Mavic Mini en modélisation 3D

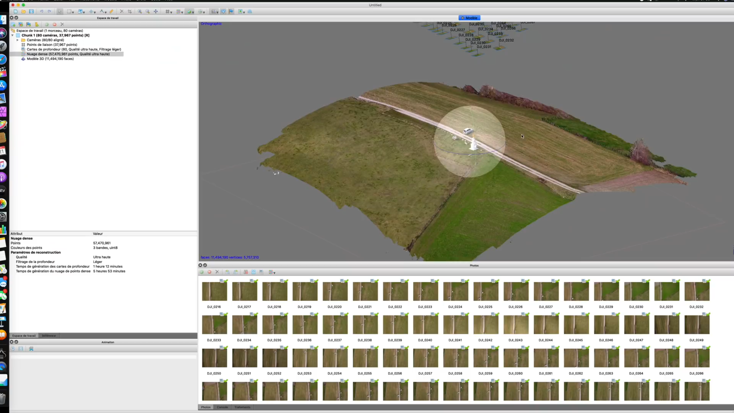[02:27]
on va voir si on peut bien modéliser cette parcelle avant de décoller un dernier point important c'est qu'aujourd'hui on n'a pas de Mission Planner ces
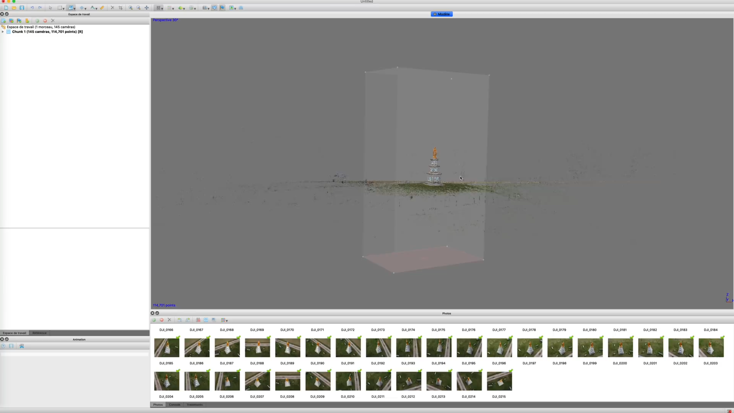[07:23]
the photos of 12 MP are quickly aligned and we can define the region of creation of the point dense to focus on the monument
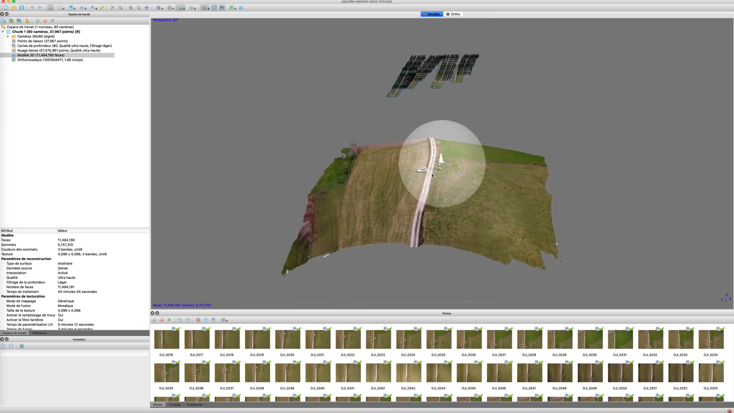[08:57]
the photos are localisées de manière cohérente par rapport à la captation the result is less convincing than the previous due to the faible resolution of the hauteur
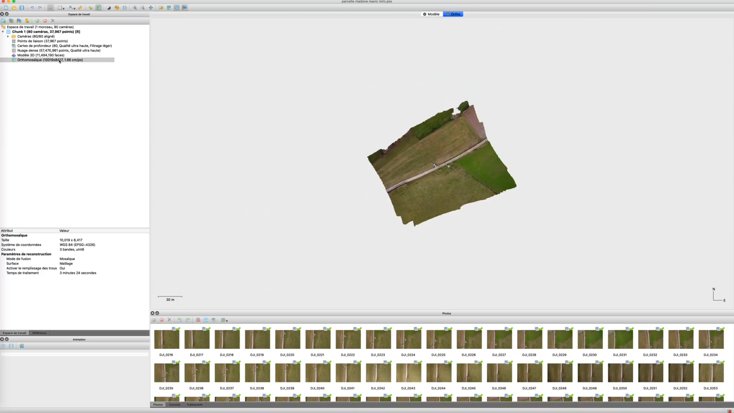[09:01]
but it is just and even géométriquement correct
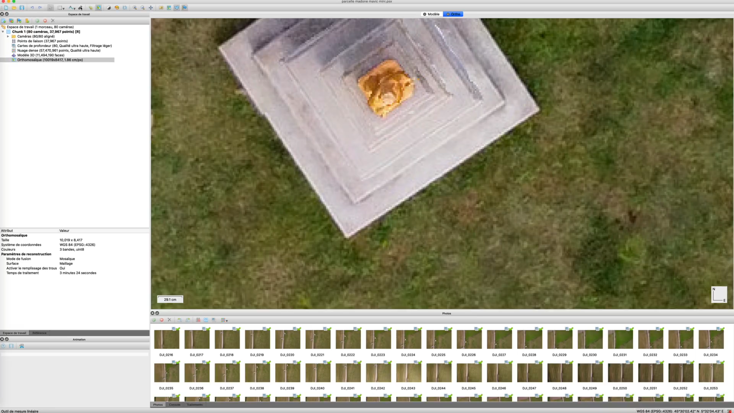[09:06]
Enfin, just, par curiosité, j'injecte les photos du DJI Mavic Mini dans le logiciel
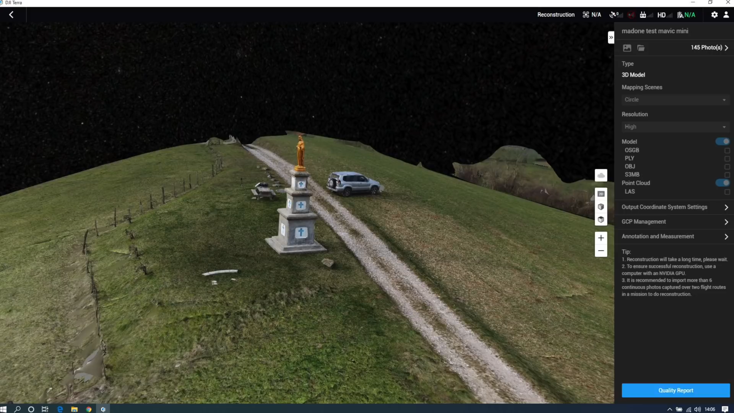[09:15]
de planification de mission et de photogrammetrie DJI Terra et là,
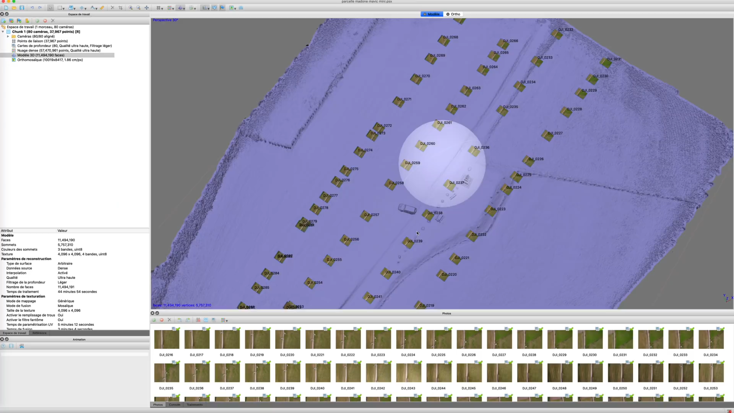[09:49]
qui peut être fastidieuse et qui implique de soigner la répartition des photos et le maintien d'une distance constante au sujet